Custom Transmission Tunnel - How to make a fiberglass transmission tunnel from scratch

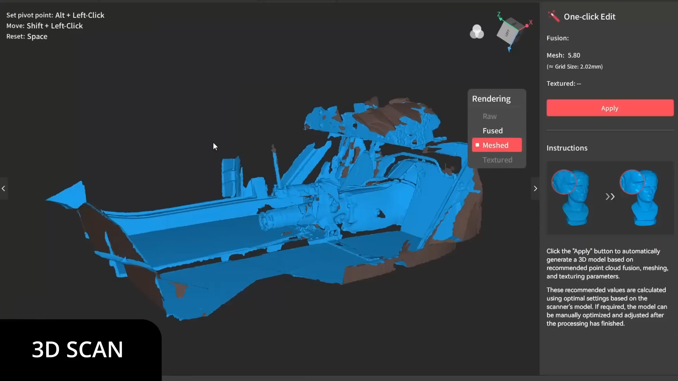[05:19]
So I'm trying to use my new workflow, which is starting with a 3D scanner. I was able to get a pretty good scan.
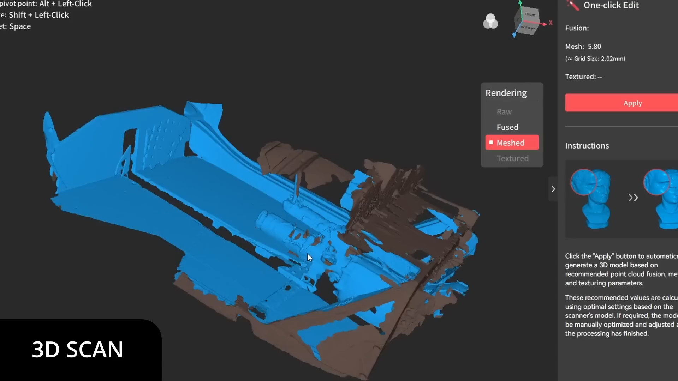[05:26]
From there, I was able to take that into CAD. So in CAD, I was able to model the transmission tunnel to go right around the transmission, only protrude in those parts where we really needed it.